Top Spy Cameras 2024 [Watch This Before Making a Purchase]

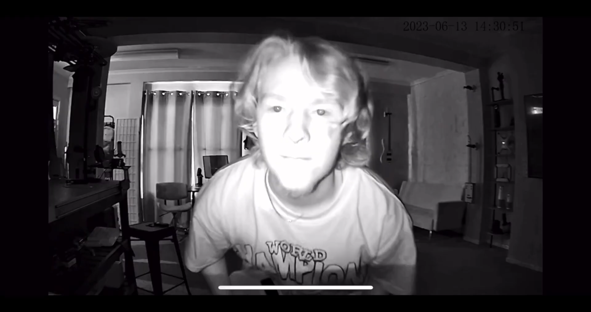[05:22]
However, if you just want to identify objects even in low L,